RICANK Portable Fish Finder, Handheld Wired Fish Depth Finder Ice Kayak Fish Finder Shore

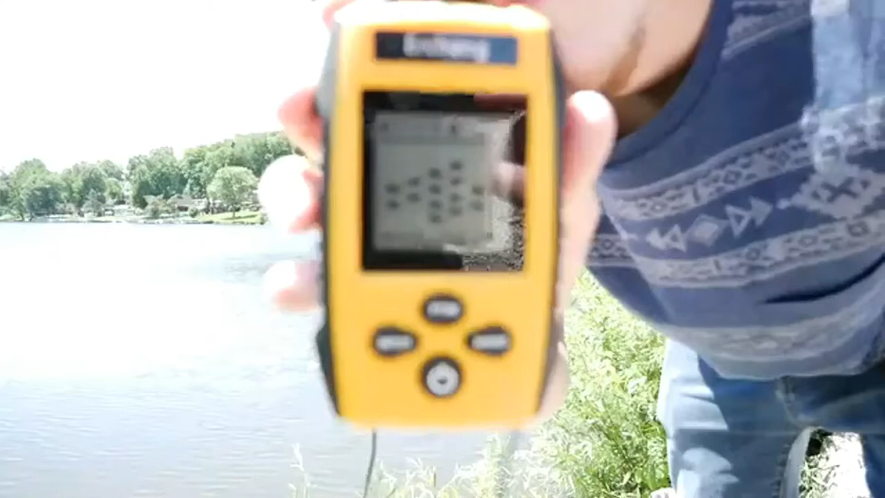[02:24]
As you can see, I'm marking a ton of fish down there. It's just beeping up a storm. I'm reading about nine foot right out there.